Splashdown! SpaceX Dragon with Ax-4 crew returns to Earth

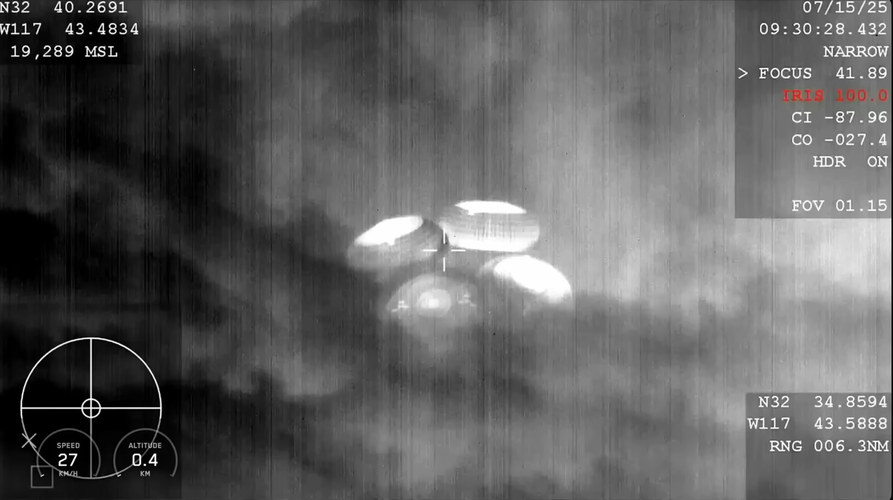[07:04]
we did have to learn how to make Dragon waterproof as we are splashing down into the ocean. Thanks again. Perfect.
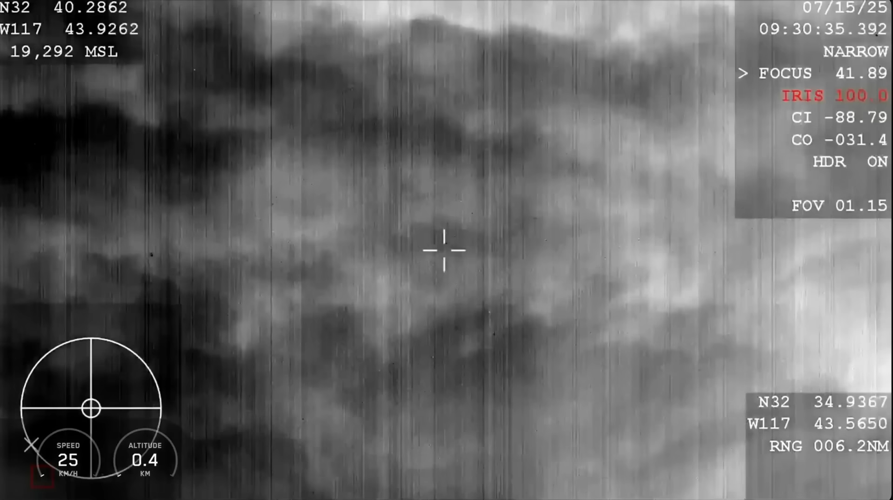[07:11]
SpaceX copies 400 meters. Reminder to brace for splashdown.
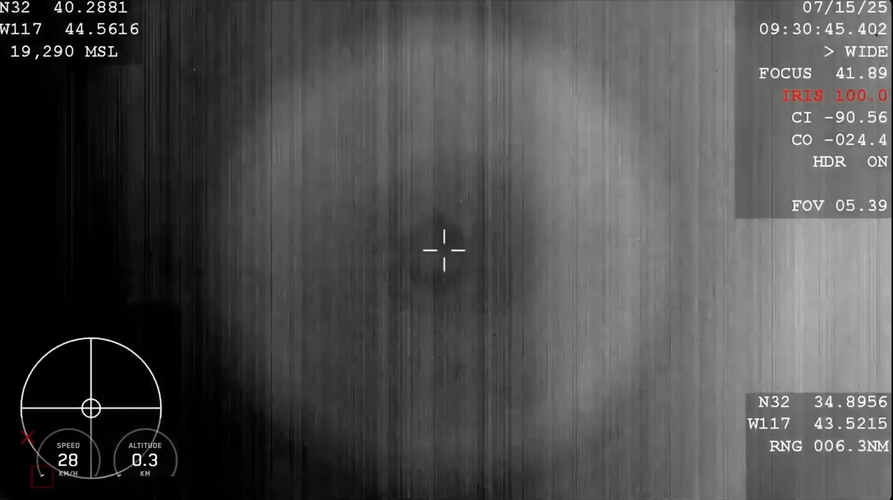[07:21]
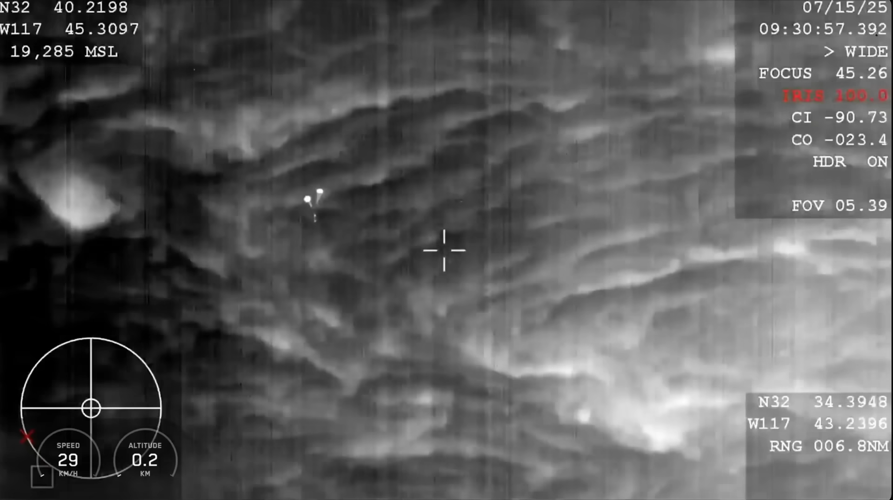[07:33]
That's a pretty cool view.
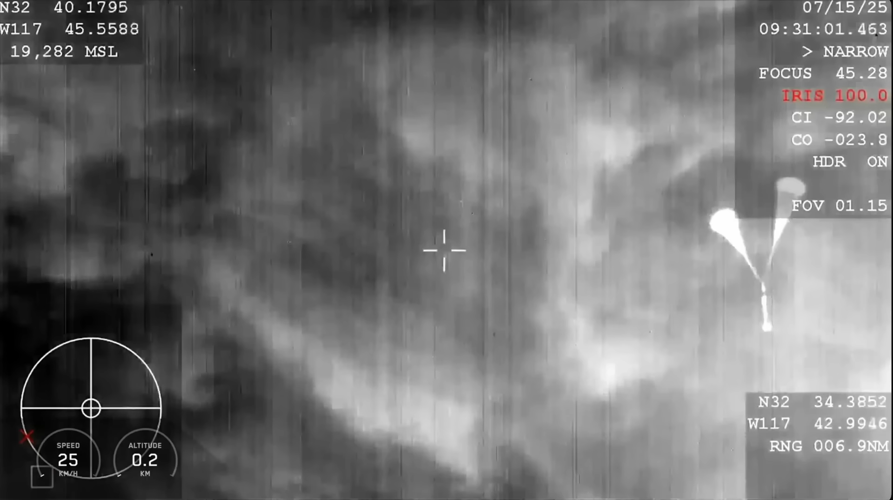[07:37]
That's right, maintaining the vehicle's signature
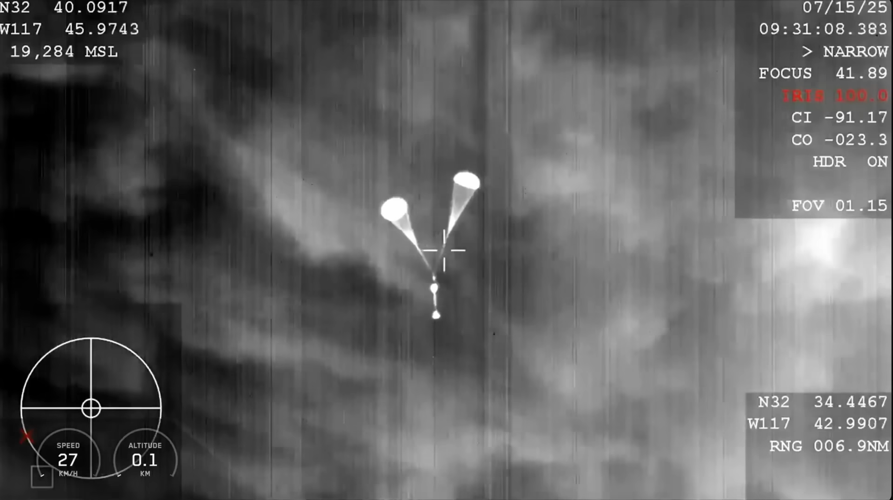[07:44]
through things like cloud lighter and any kind of atmospheric disturbance allows us to maintain visual contact with the vehicle as it's making its final descent towards water landing.